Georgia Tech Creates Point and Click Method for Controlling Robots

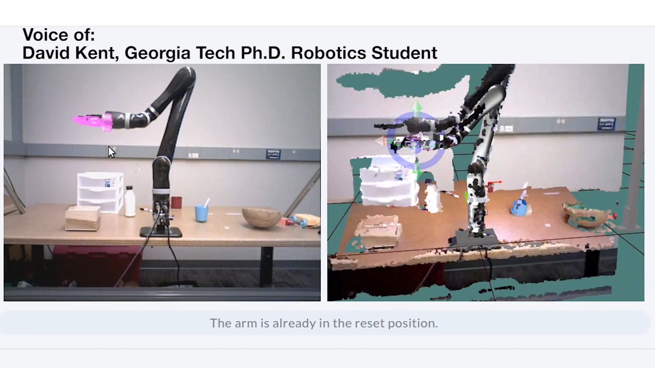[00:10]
On the left we have a camera feed, on the right we have 3D projection of all the image from that camera into a point cloud. This lets me move the camera around so I can kind of get a sense of where everything is.
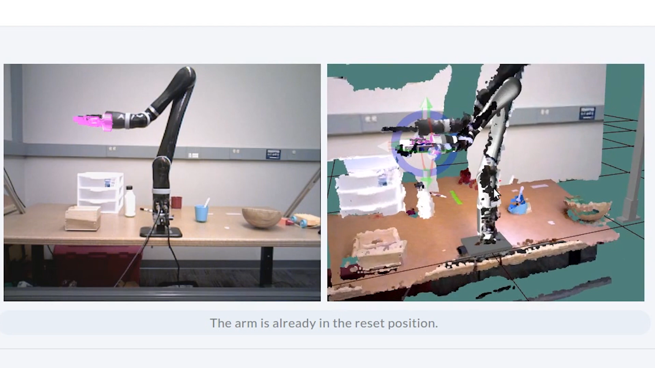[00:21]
What it also lets me do is control this marker here that has kind of three sets of arrows that let me set the translation of this kind of pink silhouette of the gripper. This is a goal for the robot to plan to. So I'm going to come in here and try to pick a marker out of the cup. So I also have three sets of rings to go with the three sets of arrows. That gives me control over three degrees of rotation. So there's three degrees of translation as well as three degrees of rotation.